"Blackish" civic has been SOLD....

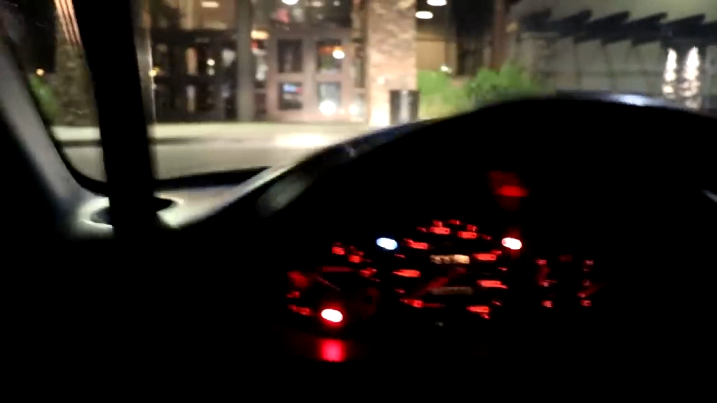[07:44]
oh nice check engine light we gonna make it home boys